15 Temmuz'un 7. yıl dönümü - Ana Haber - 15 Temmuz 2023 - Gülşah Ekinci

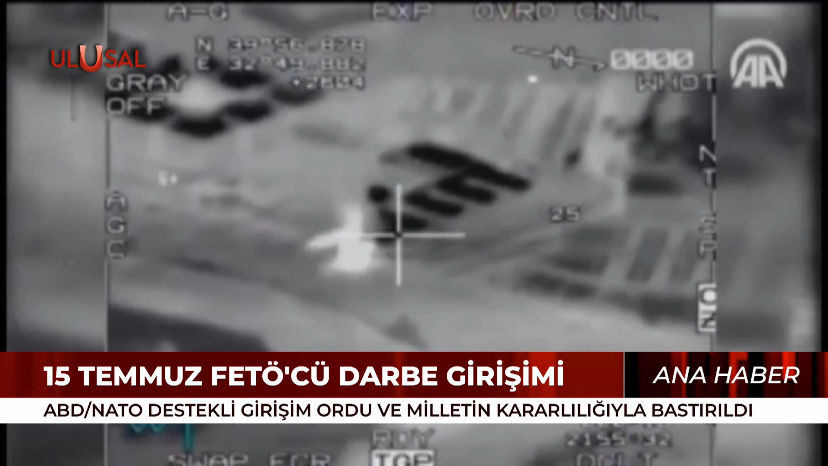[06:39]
Saat 3.40 Ankara Emniyet Müdürlüğü savaş uçağı ve helikopterler tarafından vuruldu.